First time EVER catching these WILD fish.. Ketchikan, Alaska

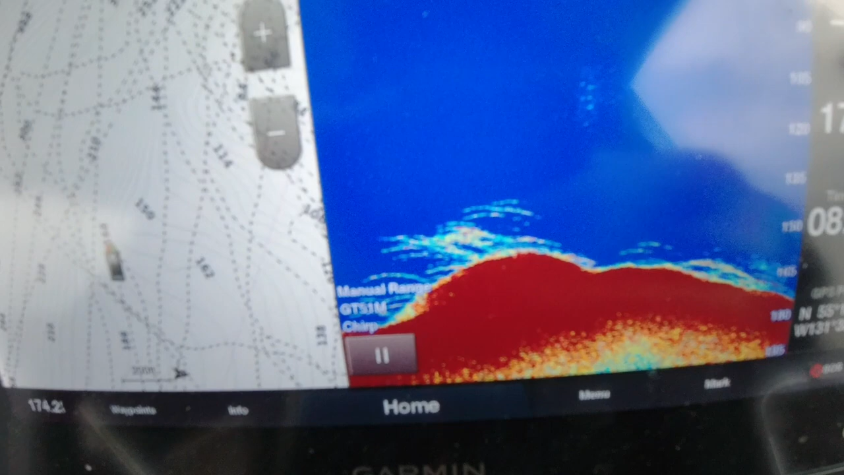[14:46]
Down there in 150, loaded down there.
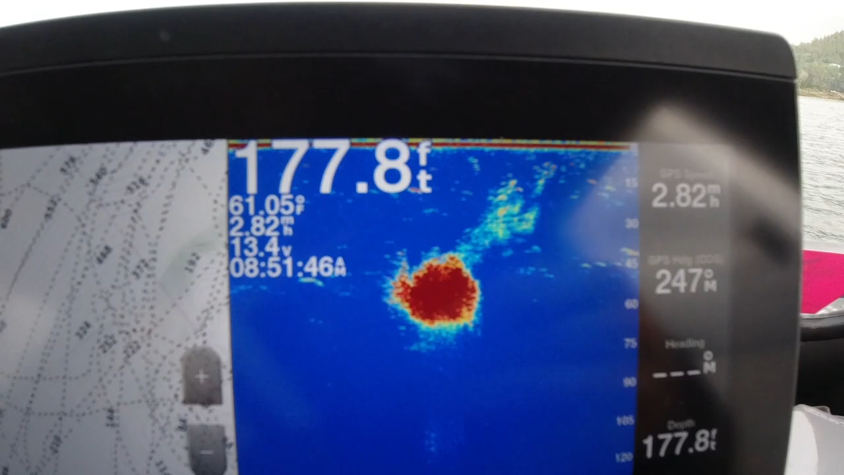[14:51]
On screen: depth 177.8 ft, speed 2.82 mph
Now, the bait above them, there's quite a few fish, I think.
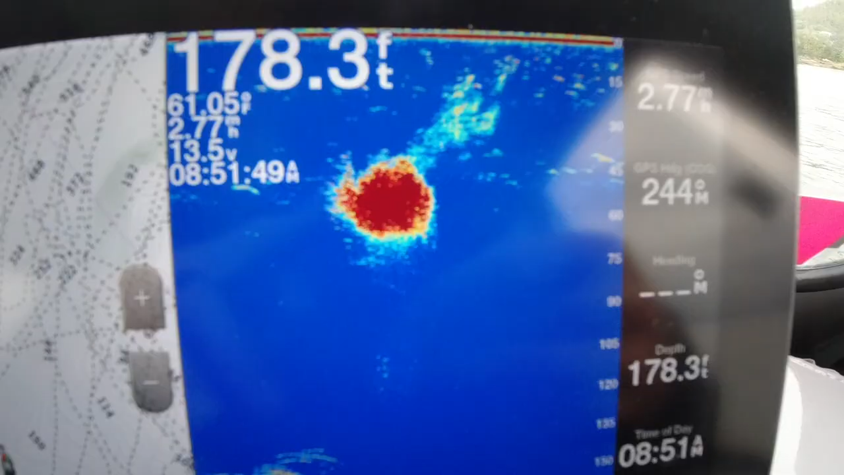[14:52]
On screen: depth 178.3 ft, water 61.05°F
It's hard to tell. You see some up here in 45.
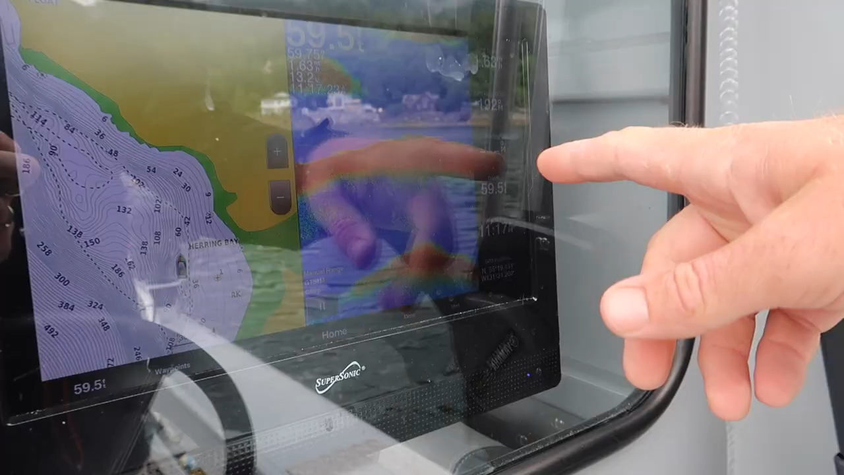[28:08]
Right here, salmon dinged up on the little nub. You got some bait.